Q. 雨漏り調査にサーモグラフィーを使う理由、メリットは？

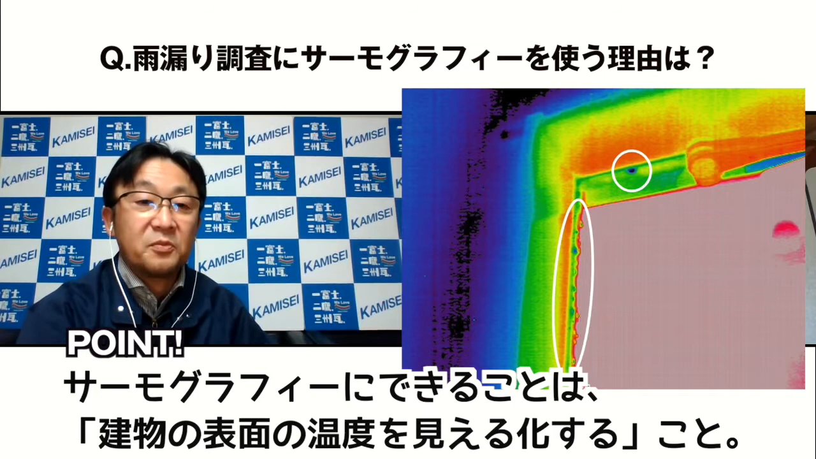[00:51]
赤外線サーモグラフィーだけでいろんな雨漏りが調査できるということはありません
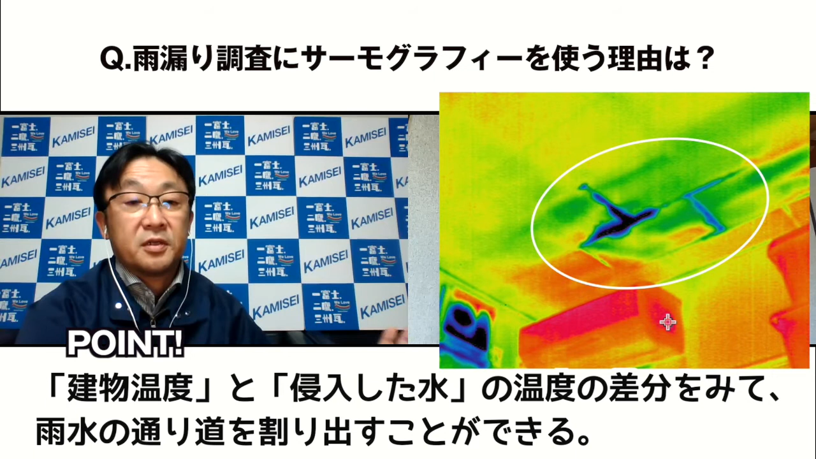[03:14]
温度差をサーモグラフィーで見ることができますなるほどなるほど雨漏りしているっていう場所を散水しながらサーモグラフィーを見ることで